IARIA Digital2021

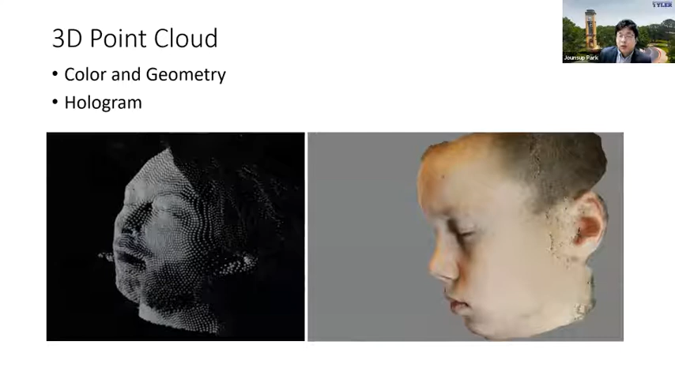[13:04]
it requires geometry of each point. Therefore, we have a lot of data and some loss of the data will affect more on the quality of the 3D point cloud. And to solve this problem again, we can apply the 3D tiles.